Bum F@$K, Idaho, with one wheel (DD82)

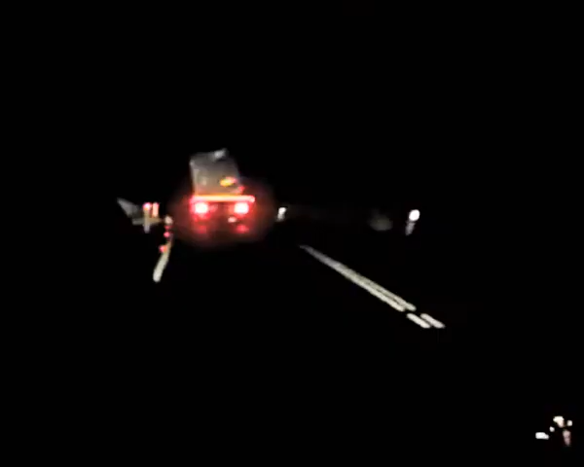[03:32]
I don't know if you can guys see the trailer very well, but above those red lights is the trailer. And a crooked mother effer.